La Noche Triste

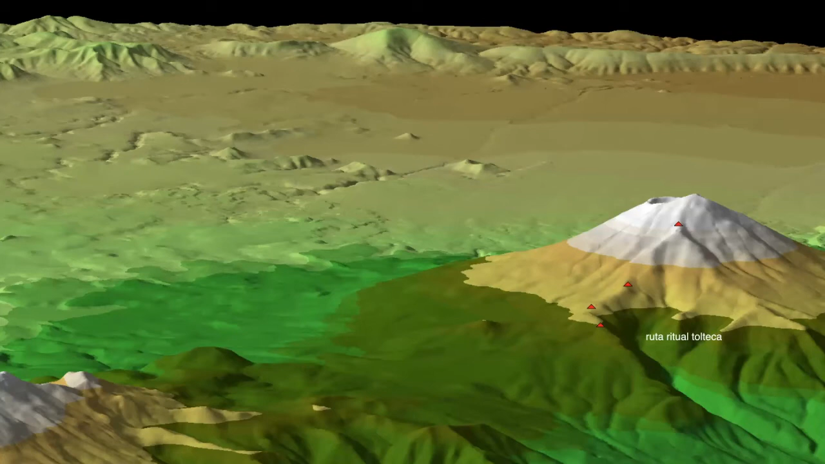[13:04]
siempre se ha dicho que el ascenso de los españoles al Popocatépetl fue un gran mérito. No, no les resto valor ni importancia, simplemente quiero decir que en el México prehispánico la cima del Popocatépetl ya había sido conquistada. Los triángulos rojos que ven ustedes ahí son parte de los adoratorios de alta montaña que he tenido la fortuna de trabajar y explorar. Y esa es la ruta procesional a la cumbre.